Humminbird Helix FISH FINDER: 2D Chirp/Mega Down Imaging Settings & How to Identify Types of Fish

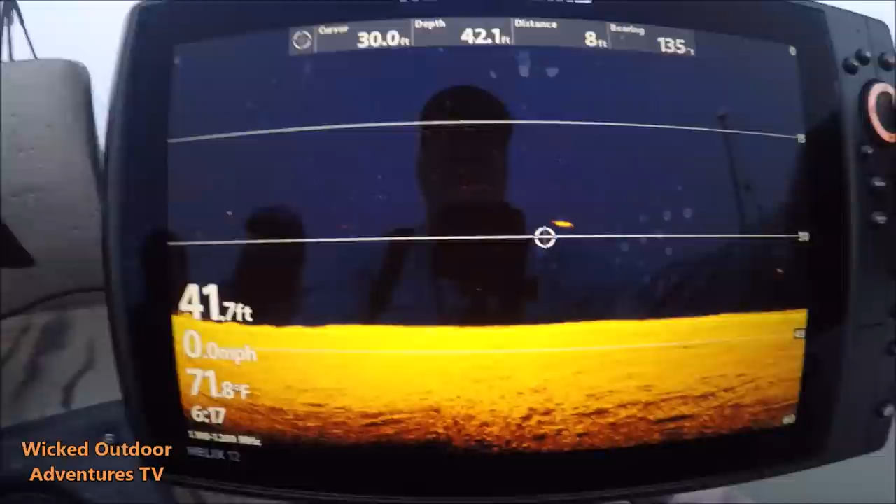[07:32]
On screen: water 71.8°F, speed 0.0 mph
And I'm going to go right here and I'm going to blow this thing up. And you can see exactly what that fish is.
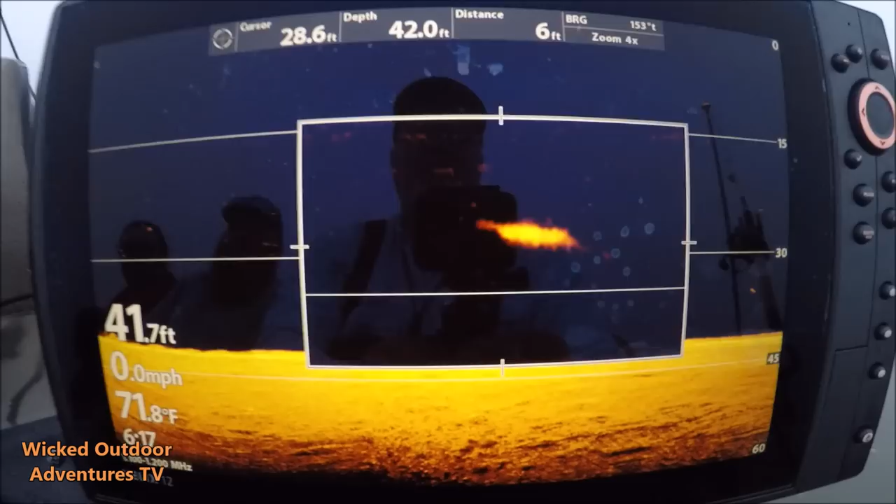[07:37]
On screen: water 71.8°F, speed 0.0 mph
See his nose right here? Paddle fish.
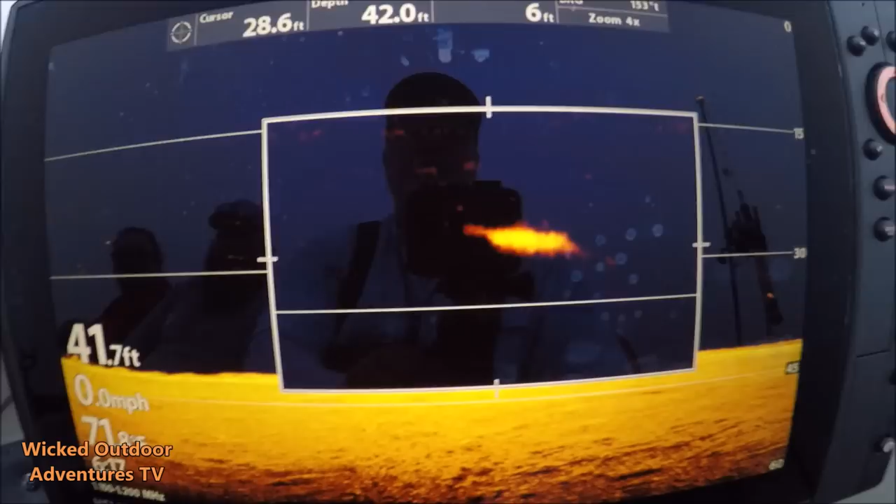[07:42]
On screen: speed 0.0 mph
You can see the nose on that fish. Big old paddle fish right there this morning.
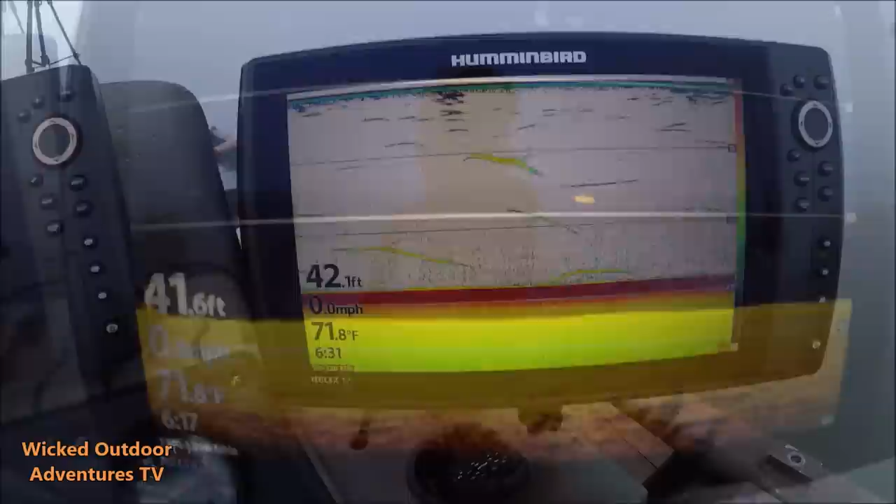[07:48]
On screen: water 71.8°F
All right, we're marking some fish here this morning. Let's see what we've got here. We've got a fish right here on the bottom. Another fish here with some bone density.
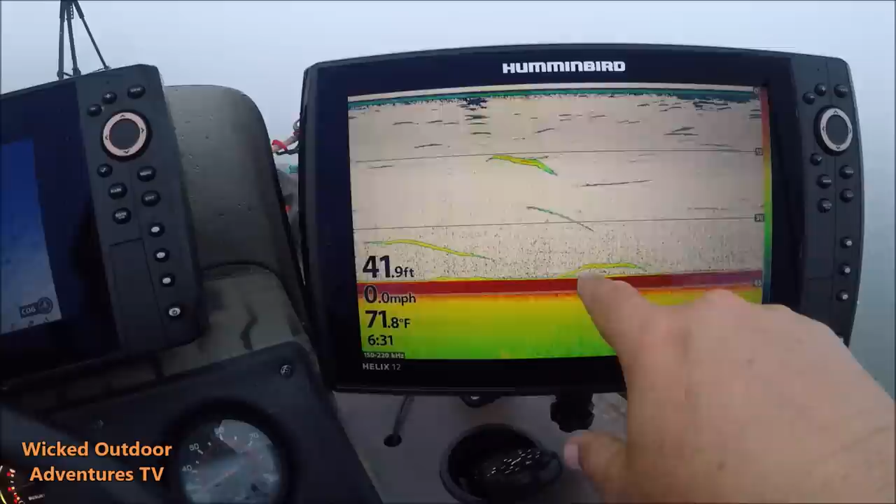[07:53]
On screen: depth 41.9 ft, water 71.8°F, speed 0.0 mph
And then we've got one up top which I'm suspecting this is probably a striper. But really the only way to tell is to go to your down imaging.
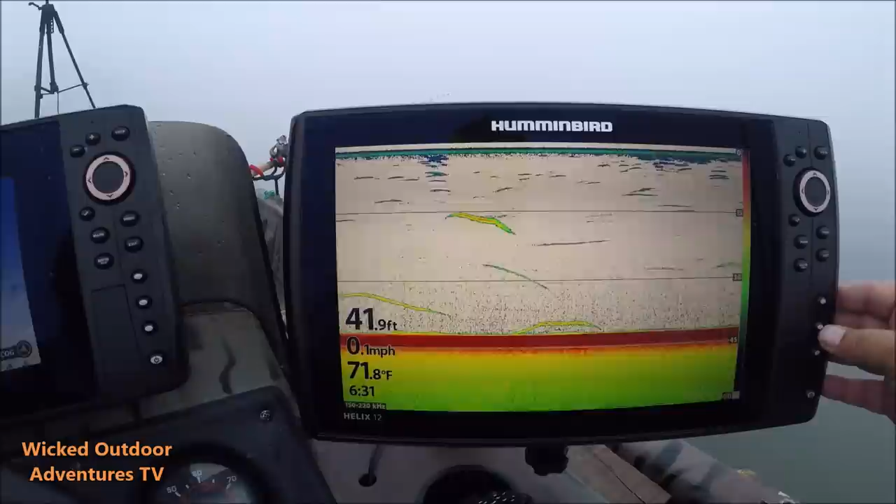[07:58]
On screen: depth 41.9 ft, water 71.8°F, speed 0.1 mph
And let's see here.
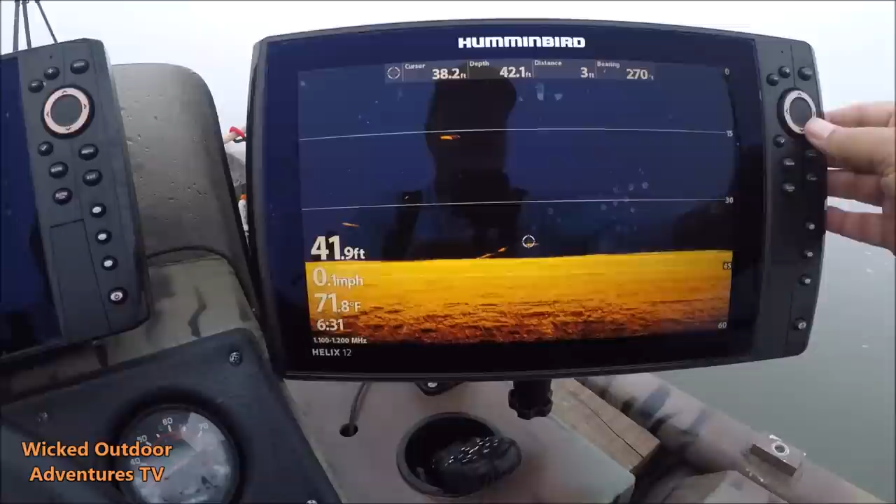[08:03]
On screen: water 71.8°F, speed 0.1 mph
This is a big long fish so it's probably a sturgeon. Yeah, not getting real good image feedback on him.
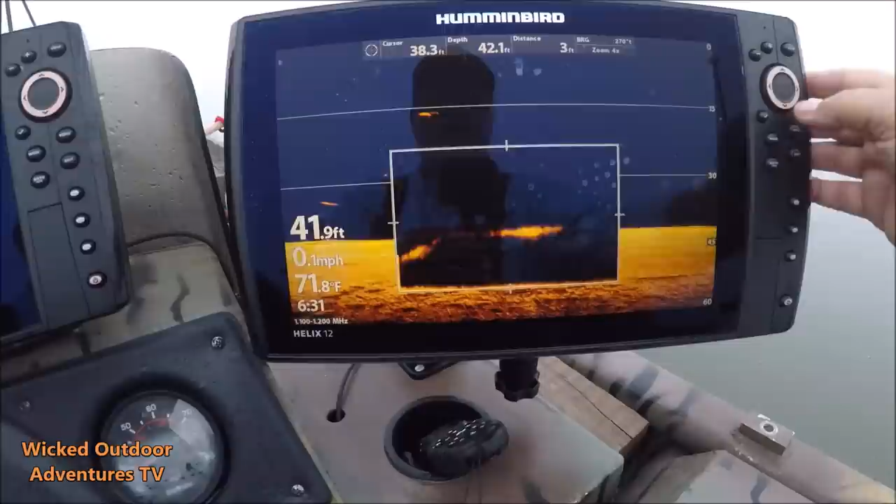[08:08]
On screen: water 71.8°F, speed 0.1 mph
Let's go up here and see what this fish is.
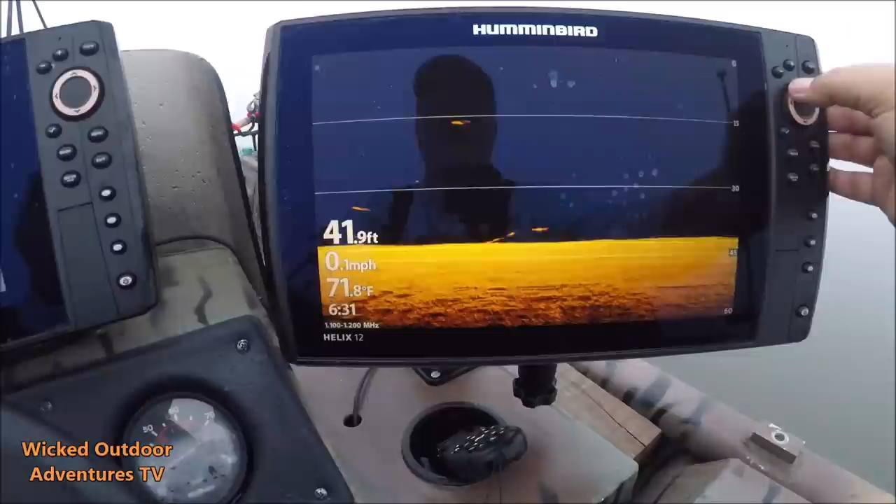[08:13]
On screen: depth 41.9 ft, water 71.8°F, speed 0.1 mph
This looks like it's a big carp.
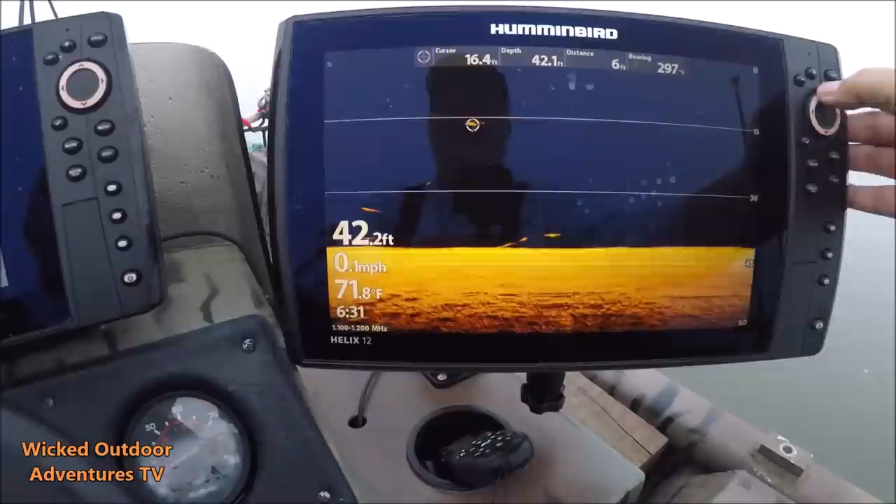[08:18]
On screen: water 71.8°F, speed 0.1 mph
Yeah, I'm going to say this is a carp right here.
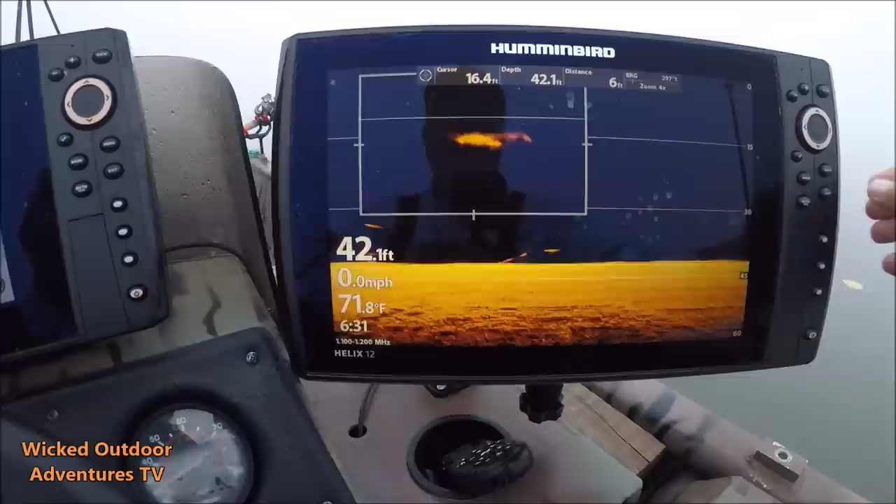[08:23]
On screen: depth 42.1 ft, water 71.8°F, speed 0.0 mph
All right, we've got a good fish right here. Looks like maybe two fish. These could be stripers. We're getting a bite on this rod right here. Yeah, these are stripers right here.
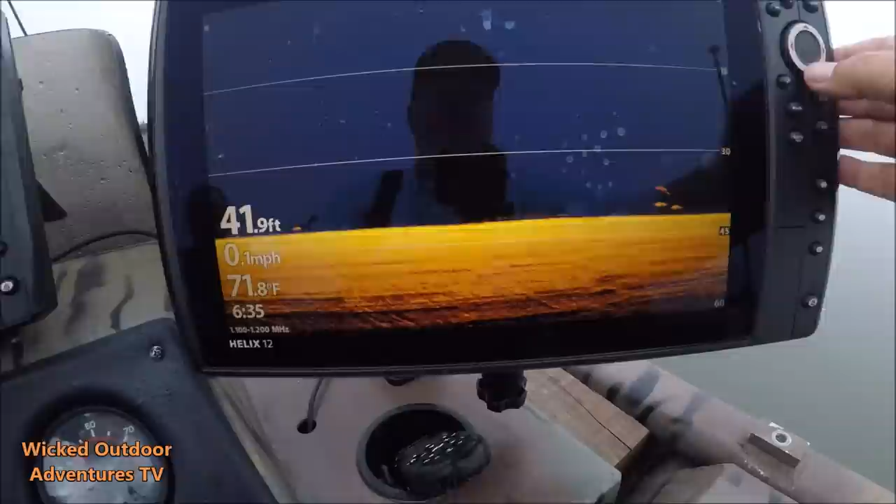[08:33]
On screen: depth 41.9 ft, water 71.8°F, speed 0.1 mph
We've got two big old stripers right here on the bottom. We'll go here and zoom in and show you.
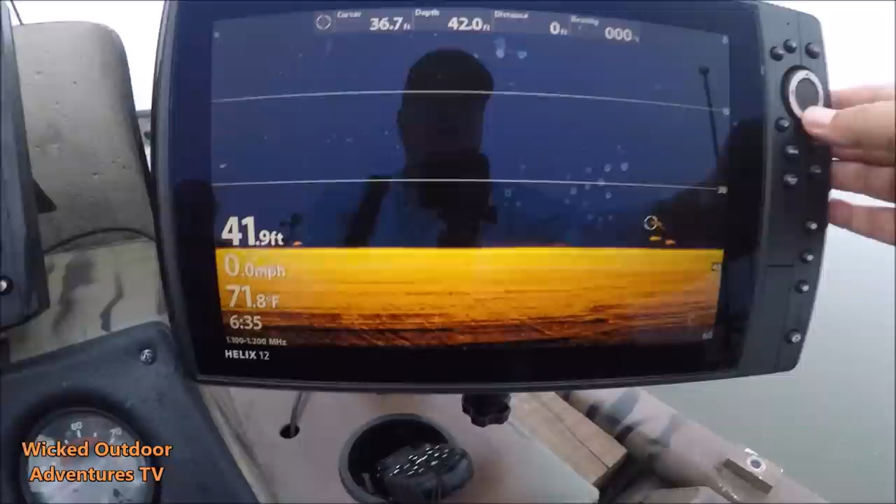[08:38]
On screen: water 71.8°F, speed 0.0 mph
It's either two stripers or these are two big cats. Let's see here.
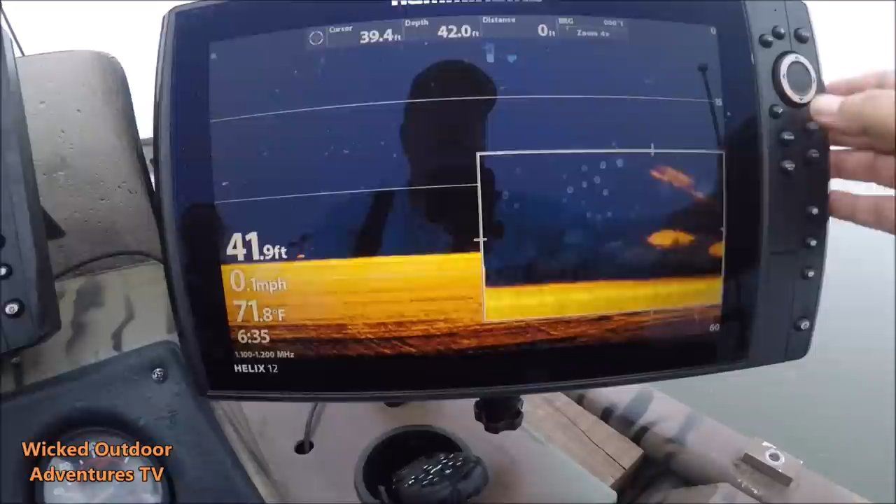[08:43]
On screen: water 71.8°F, speed 0.1 mph
These are cats and the reason you can tell they're catfish, you can see their bellies. See these bellies right there, ma'am? Yeah, there's two big old cats right underneath us.
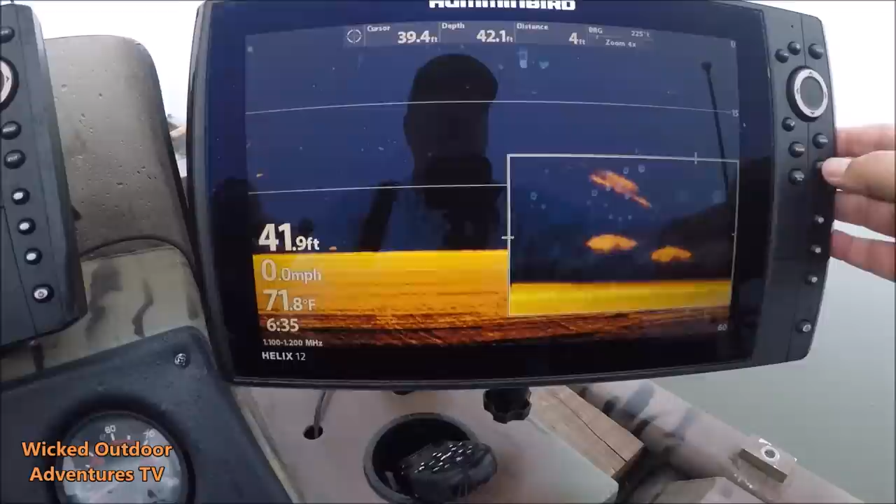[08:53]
On screen: water 71.8°F, speed 0.0 mph
Their bellies look like mine. All right, right here we've got a big fish on the bottom.
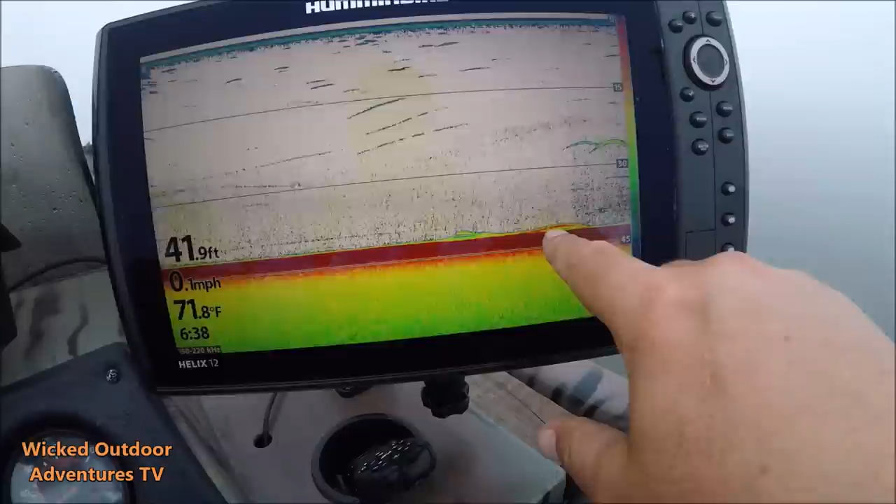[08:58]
On screen: depth 41.9 ft, water 71.8°F, speed 0.1 mph
You see the red in him which is good bone density. This is going to be a flathead catfish.
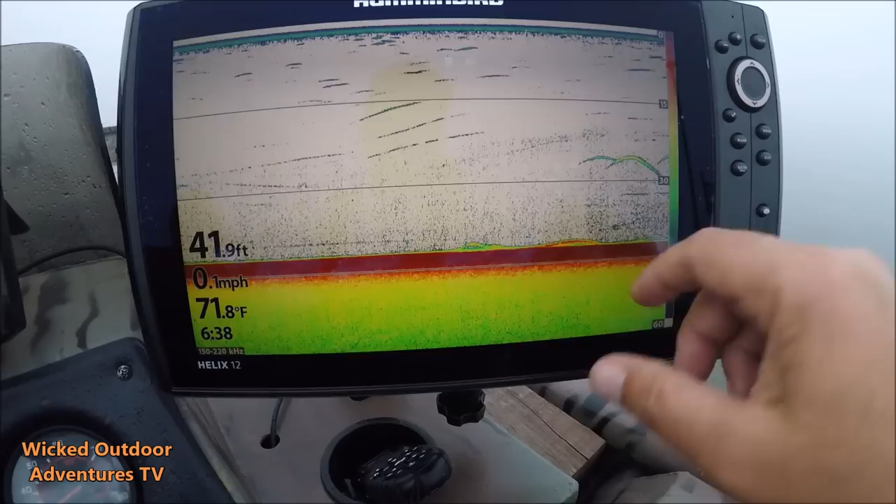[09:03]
On screen: depth 41.9 ft, water 71.8°F, speed 0.1 mph
I'm going to go to the 2D sonar and you can see right here. Watch him right here.
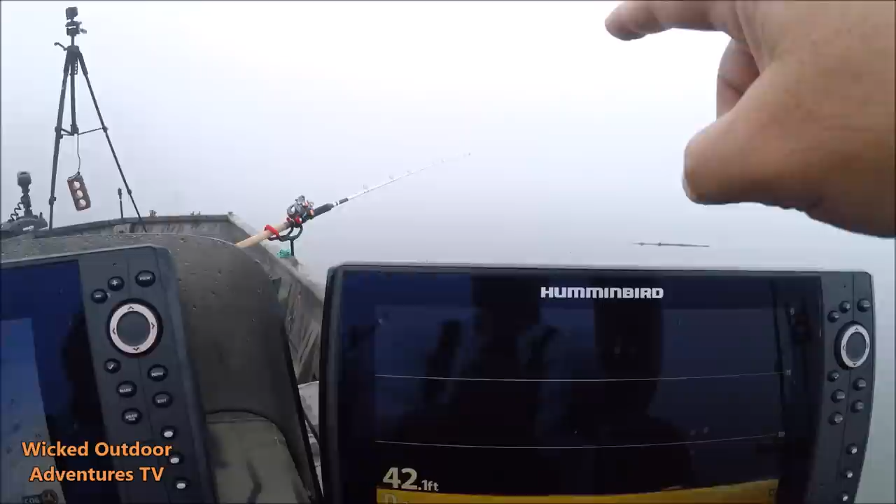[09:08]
On screen: depth 42.1 ft
He's wanting this rod right here. But you can see this fish land right on the bottom. He's flat, he don't have no belly.